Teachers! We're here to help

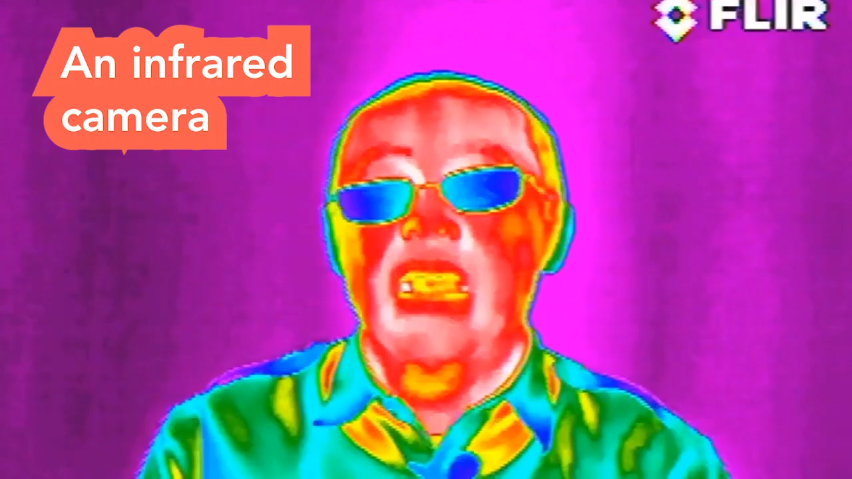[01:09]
An infrared camera captures heat and it translates it into colors.